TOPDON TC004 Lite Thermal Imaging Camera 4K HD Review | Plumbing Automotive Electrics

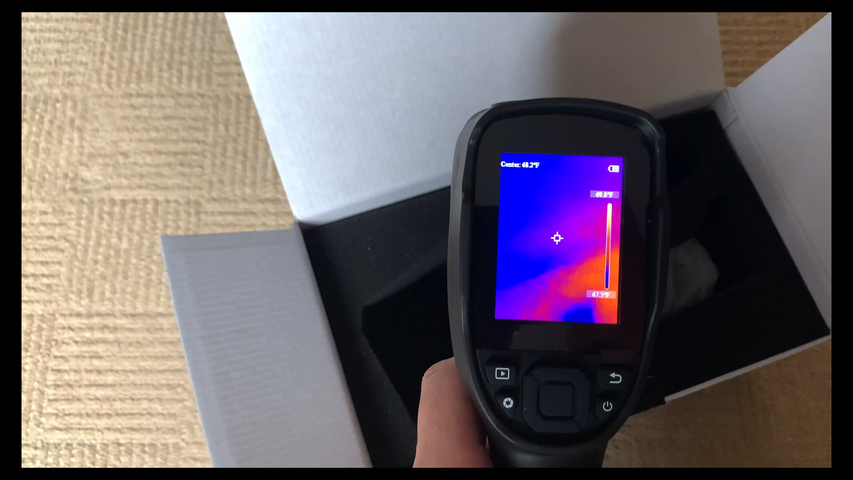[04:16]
so it's very quick to load I mean that took next to no time at all to turn on and as you can see you've got a center marker there and
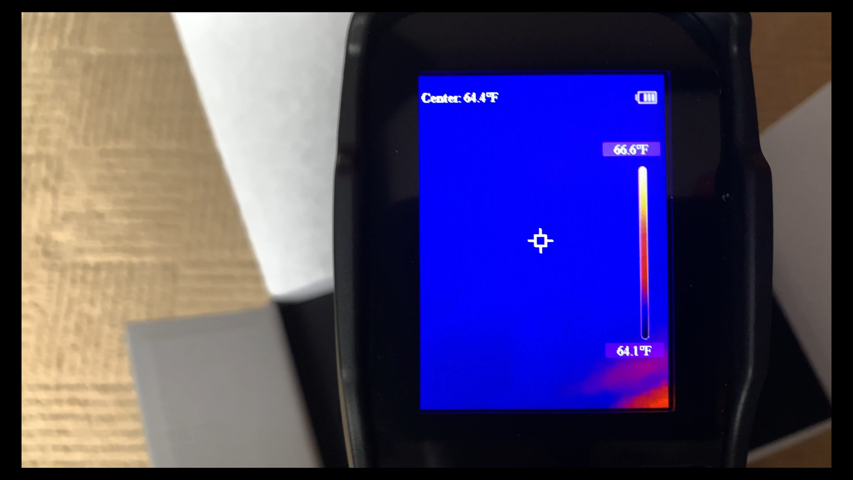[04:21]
On screen: spot 64.4°F, scale top 66.6°F, scale bottom 64.1°F
that's telling you the temperature of um anything that's within range so
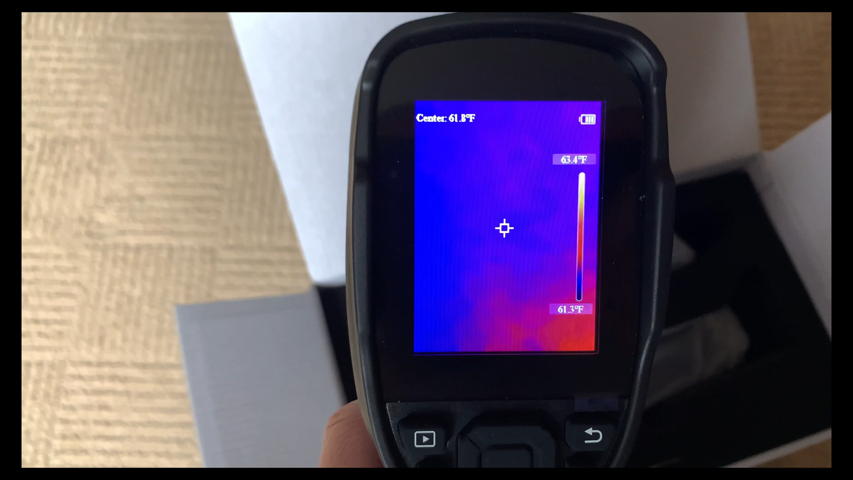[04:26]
On screen: scale top 63.4°F, scale bottom 61.3°F
you know I'm sure pretty sure it covers a wide range I will test it on a heating circuit quickly on some hot water
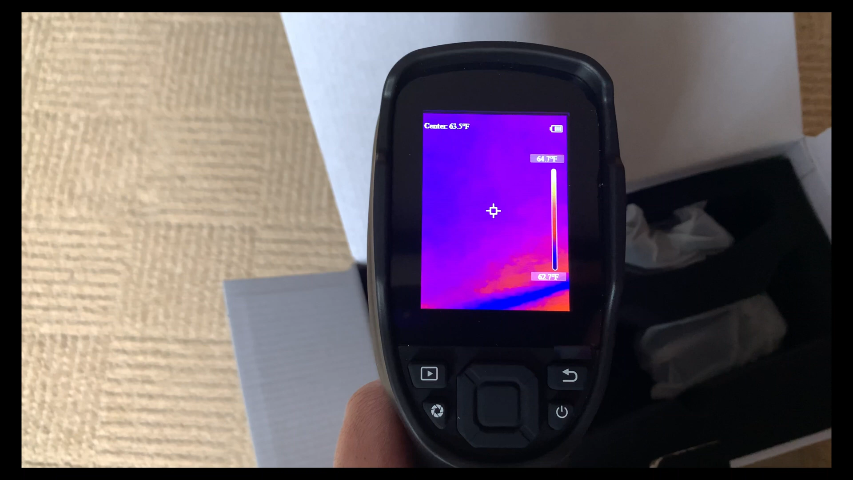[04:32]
On screen: scale top 64.7°F, scale bottom 62.7°F
pipes and I'll also test it in a car maybe to the air vents so we'll have a look at that um has got a zoom function
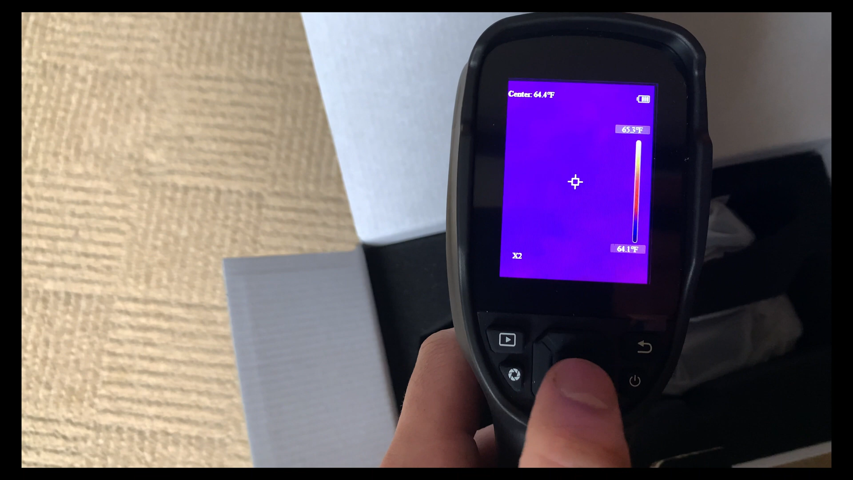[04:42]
On screen: scale bottom 64.1°F
which is pretty handy uh four times two times four times
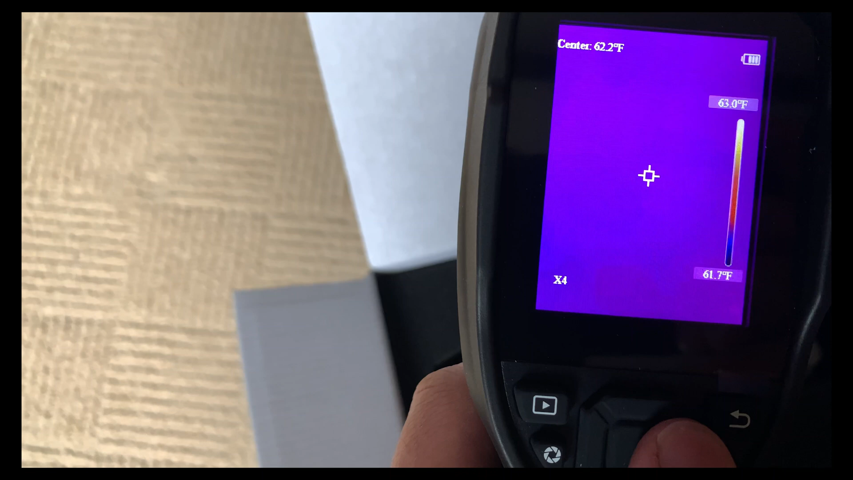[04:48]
On screen: spot 62.2°F, scale top 63.0°F, scale bottom 61.7°F
and that's that a playback feature um
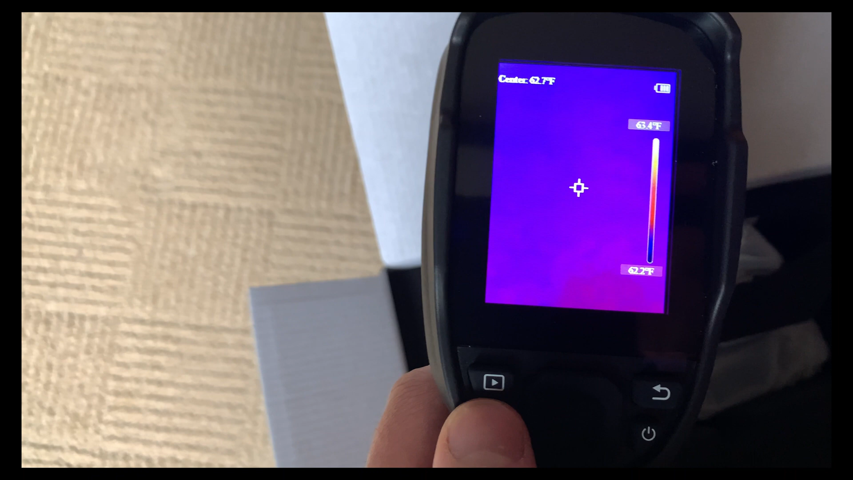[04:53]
On screen: scale top 63.4°F, scale bottom 62.2°F
I mean I haven't read the instruction manuals but you can delete all the photos
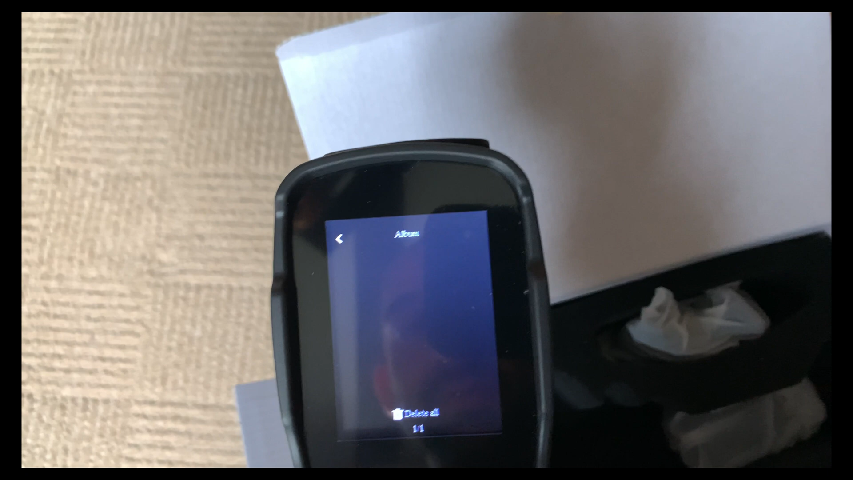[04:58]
on it um which there's one there is a trigger button here um and I'm guessing that is the button that um allows you to uh
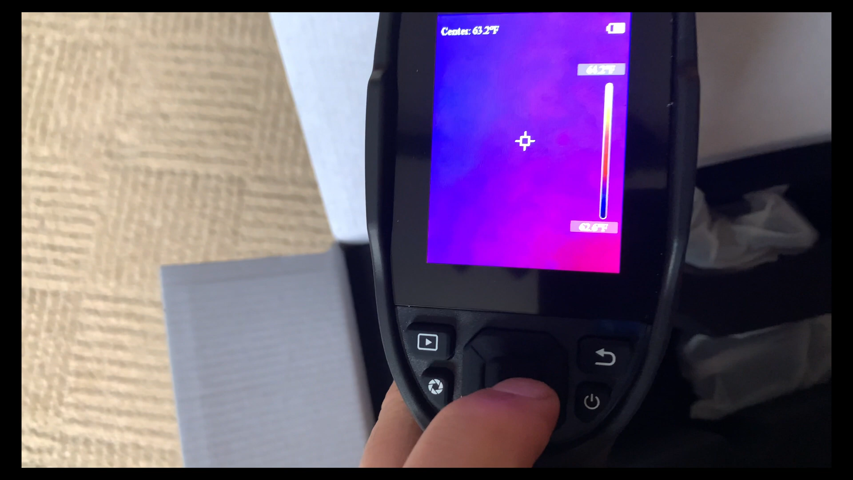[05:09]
when pressed or when depressed it allows
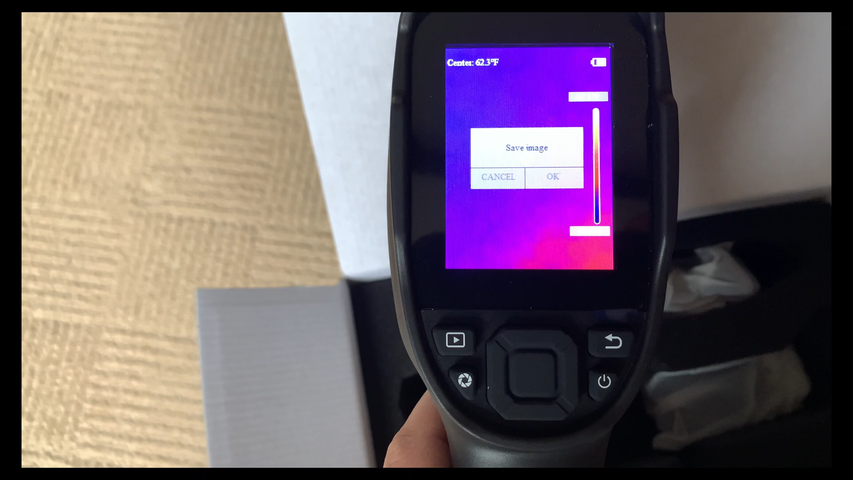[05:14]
On screen: spot 62.3°F
you to save the image choose whether you want to save it it's not on touch screen
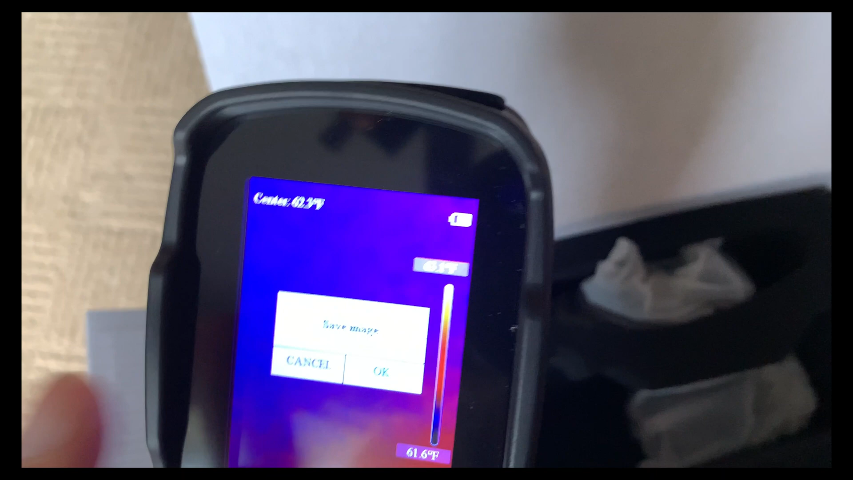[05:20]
but it does use the uh the toggle buttons on the actual
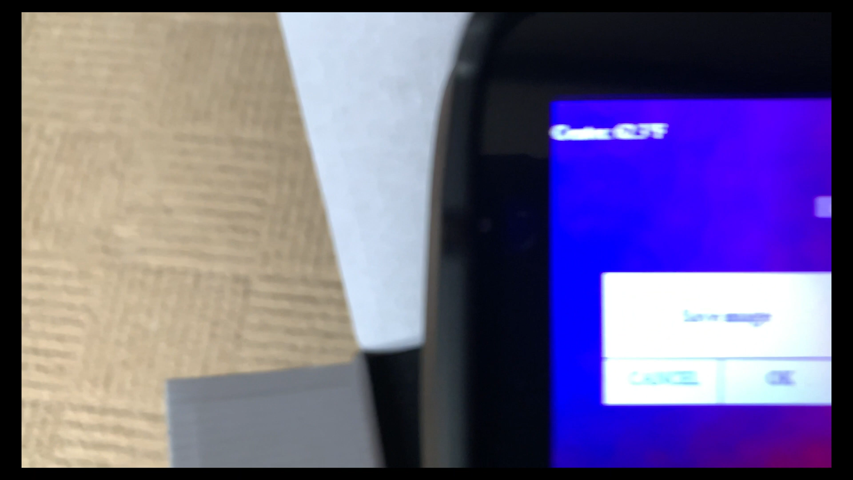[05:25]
uh you can see it's lit up blue to cancel the save of the image but yeah we'll go on to test the
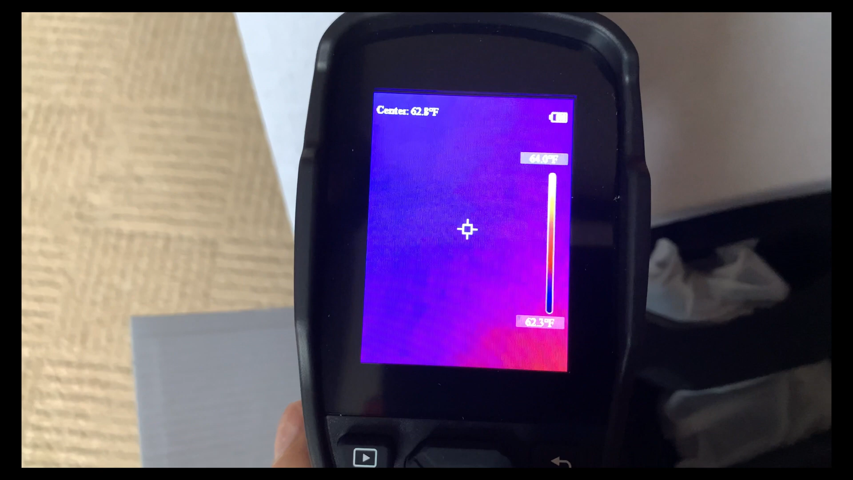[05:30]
On screen: scale bottom 62.3°F
heating circuit quickly and then we'll also test a test on a vehicle and see how it calls